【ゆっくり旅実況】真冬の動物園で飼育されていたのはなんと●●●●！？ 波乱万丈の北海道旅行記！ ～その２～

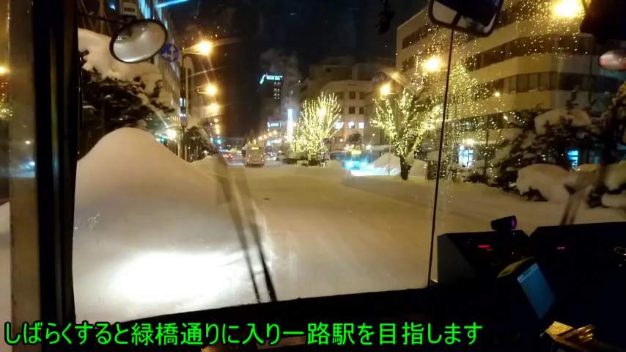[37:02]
しばらくすると緑橋通りに入り一路駅を目指しますここから浅橋川駅まではずっとまっすぐなんですねここは道幅広いしバスが結構多い通りだからもうスイスイ進むんじゃなかろか確かに正面に駅が見えてきたな